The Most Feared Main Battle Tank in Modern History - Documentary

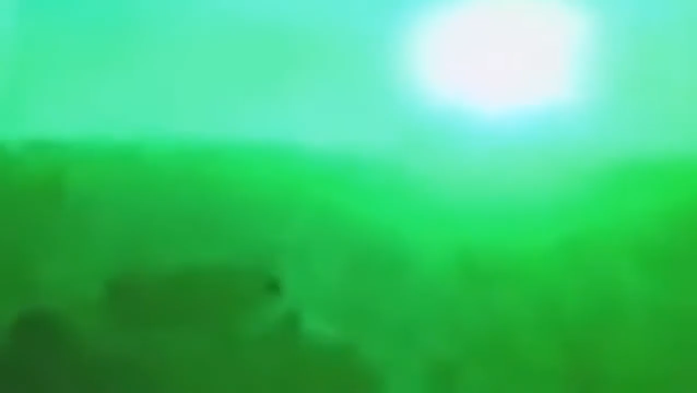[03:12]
And I can still see that fight with the tracers, a pause, and then a tank turret going 60 feet in the air,
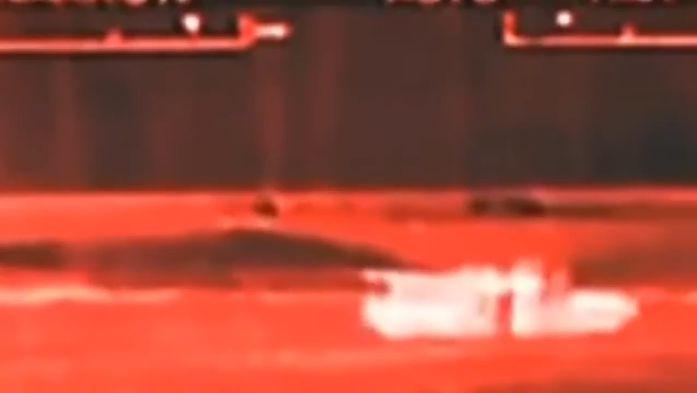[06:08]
He passes this on to his gunner sitting in front of him. Tanks!